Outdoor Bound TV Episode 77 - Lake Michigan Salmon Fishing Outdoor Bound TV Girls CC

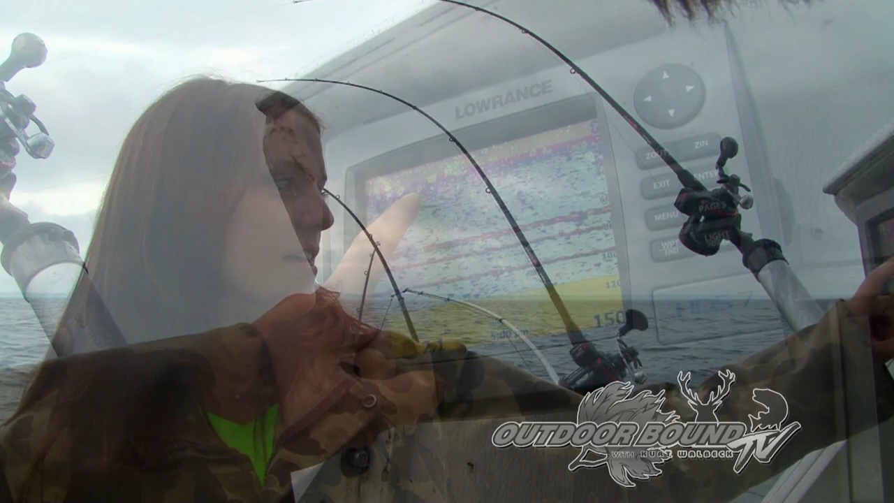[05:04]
All right, and then those are the downriggers? Yep. All right, so there's one, two, three fish on the screen right now.